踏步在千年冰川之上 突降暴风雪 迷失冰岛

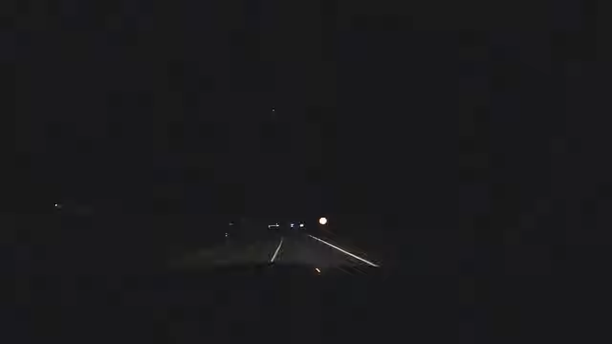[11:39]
我们让路这是装甲车呀
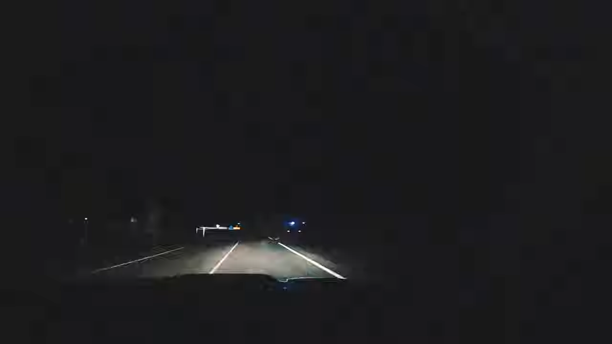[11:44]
拍拍拍拍这是装甲车够口够口够口够口够口够口